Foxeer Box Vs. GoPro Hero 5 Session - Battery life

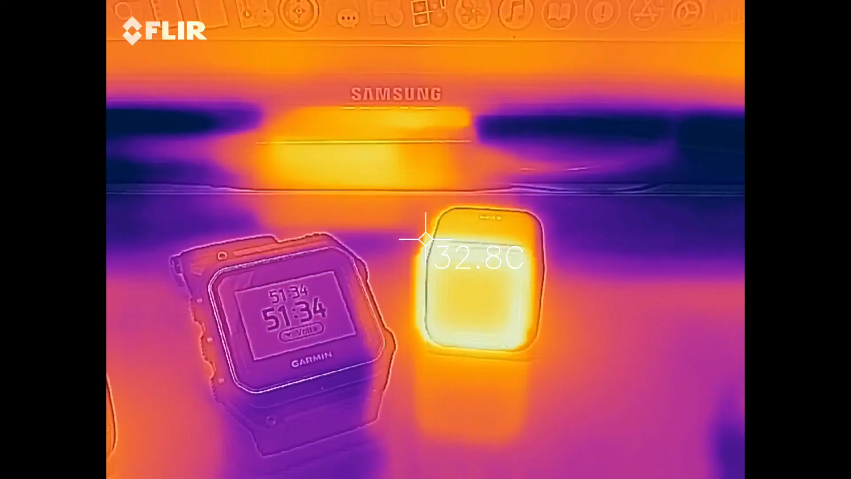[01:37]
On screen: spot 32.8°C
While testing the battery life of both cameras I also measured their temperatures,
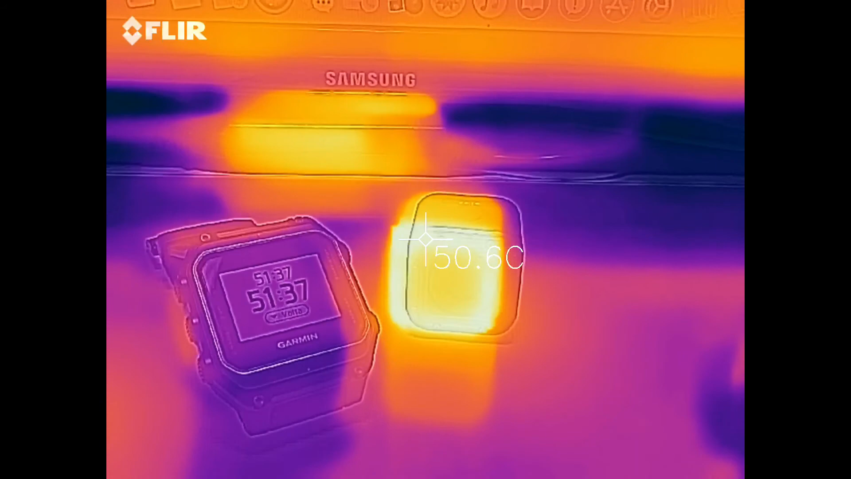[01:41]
using the FLIR 1 thermal camera.
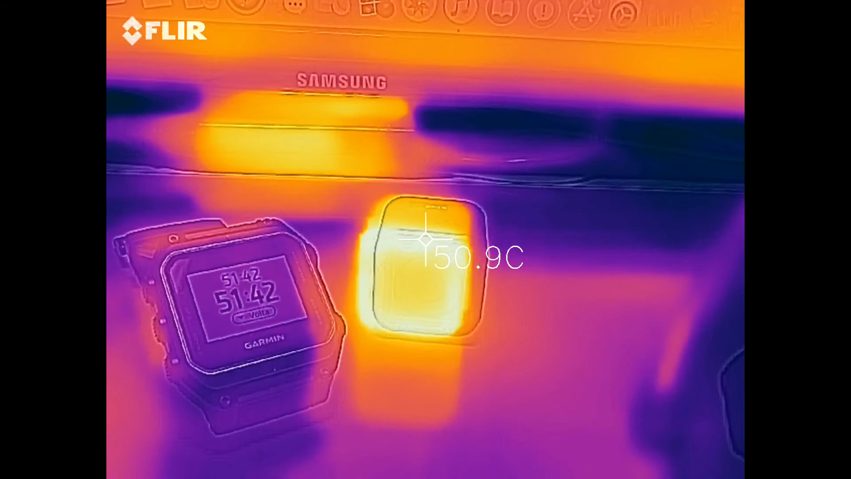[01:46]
On screen: spot 50.9°C
After recording for 50 minutes the GoPro was at a temperature of 51 degrees Celsius,
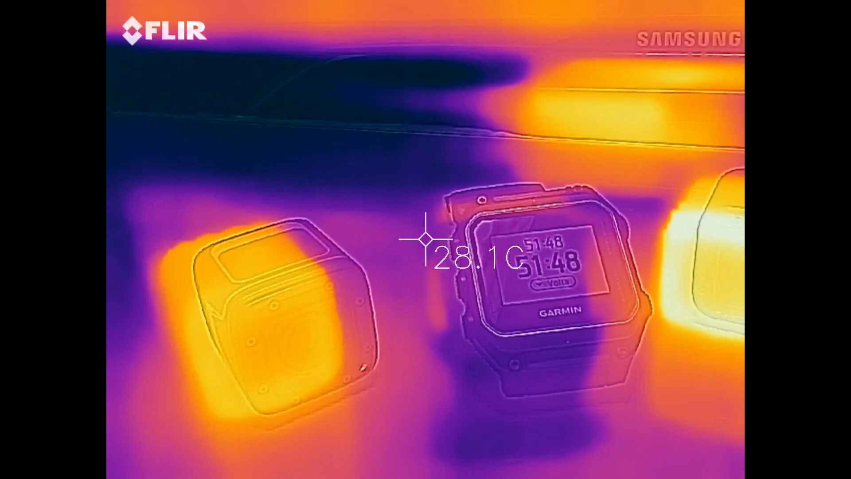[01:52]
On screen: spot 28.1°C
while the Foxer was a bit cooler at the 43.